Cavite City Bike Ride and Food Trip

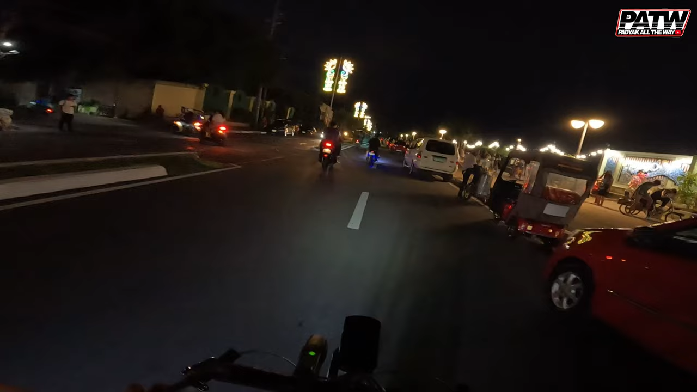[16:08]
May mga pailaw na magpipiesta raw.
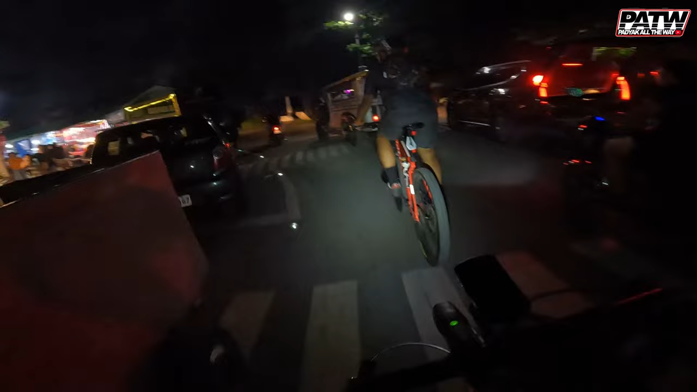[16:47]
May mga maraming kainan. Ayan, daming kainan, no?
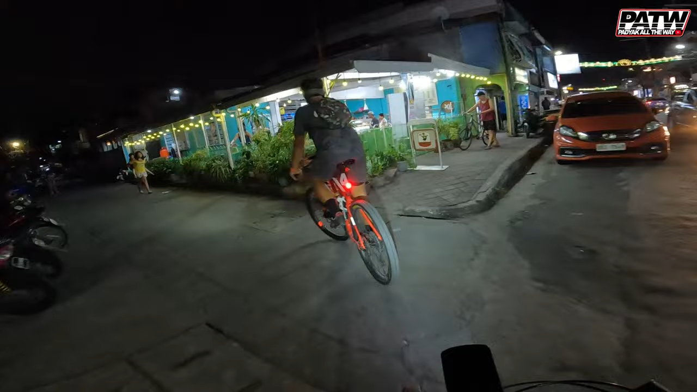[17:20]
Ito yung matagal ng kantin dito.
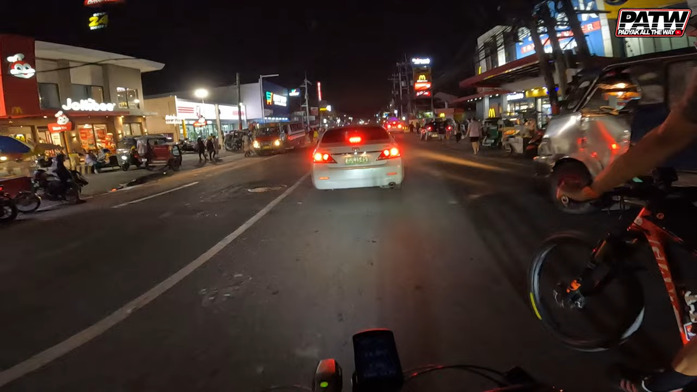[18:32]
7:40, nandito na kami ngayon sa Noveleta.